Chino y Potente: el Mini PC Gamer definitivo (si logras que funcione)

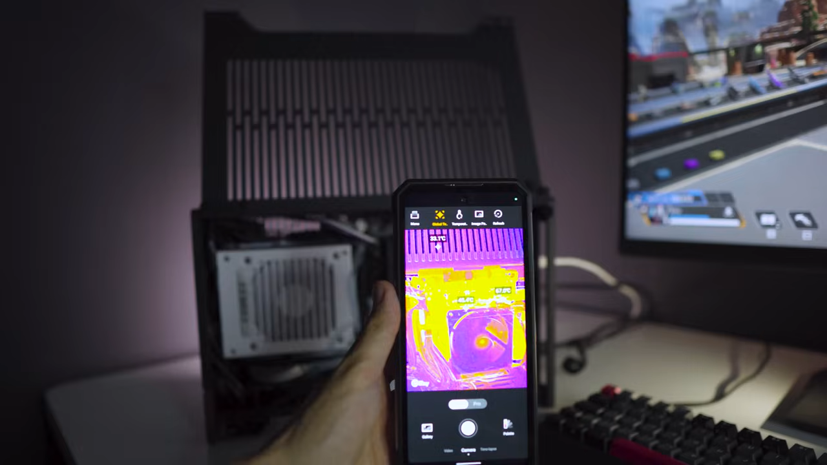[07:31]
Las temperaturas tanto del procesador como de la tarjeta gráfica son demasiado altas, por ello estamos perdiendo algo de rendimiento, porque llegan al límite térmico donde los componentes para protegerse reducen su rendimiento.
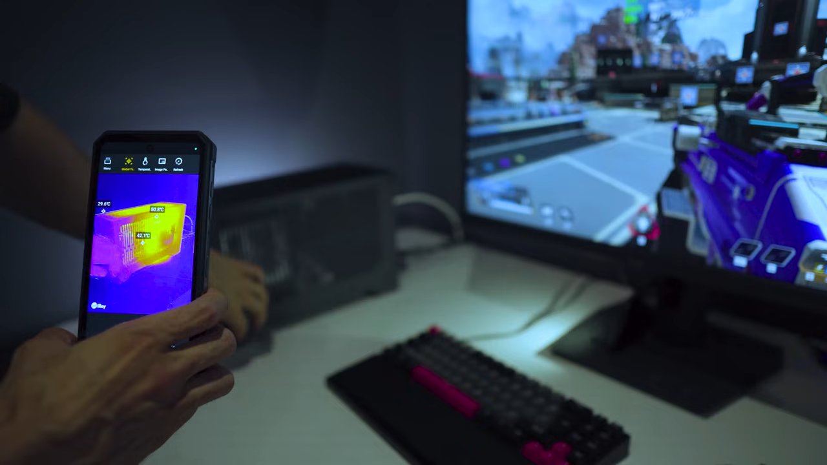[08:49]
De hecho al tener un disipador tan pequeño en situaciones exigentes el procesador sigue llegando a los 100 grados. Y no es una situación en la que yo esté cómodo.
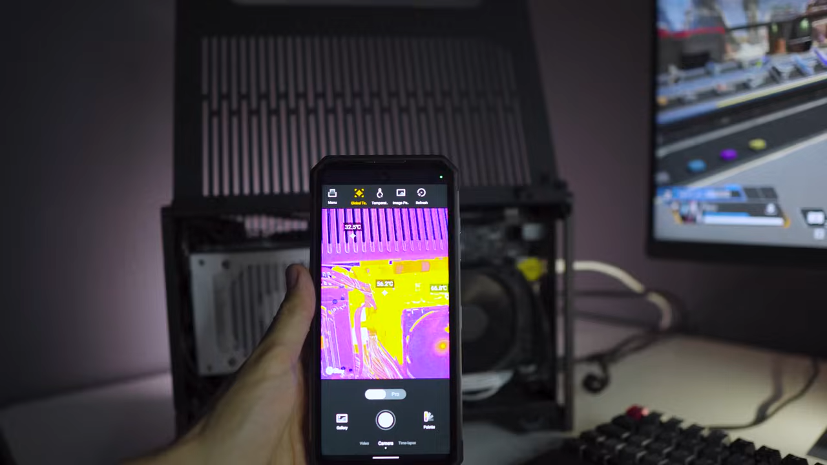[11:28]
Y por culpa de todo esto y de opiniones que leí, creía que las VRM de la placa base estarían ardiendo, y tenía previsto colocar algún ventilador pequeño en ellas.
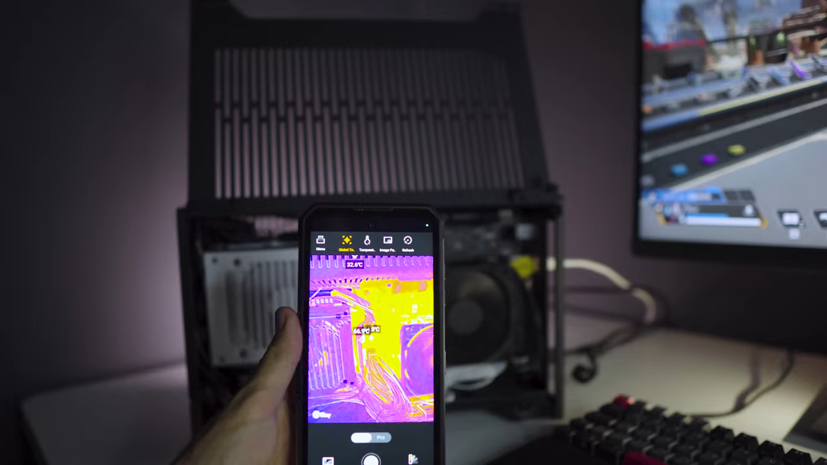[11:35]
Pero para nada, después de un vistazo con la cámara térmica en un stress test de una hora, no he visto nada preocupante, así que quizá es algo que ya hayan solucionado,